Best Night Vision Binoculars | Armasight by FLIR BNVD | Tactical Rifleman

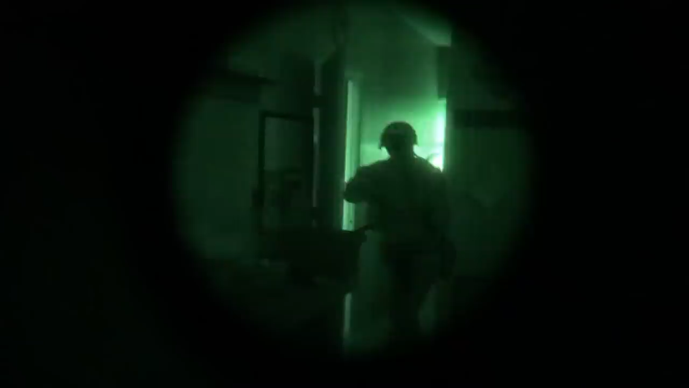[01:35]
All right, now this one right here, the cool part about it is it's got a 51 degree field of view.
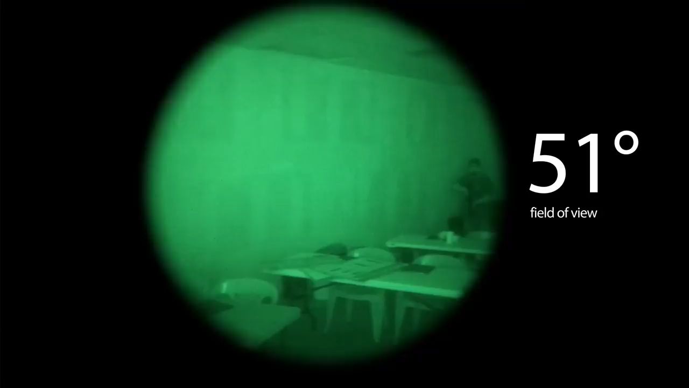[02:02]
That's going to get you faster on the gun. So that right there is just an awesome selling point.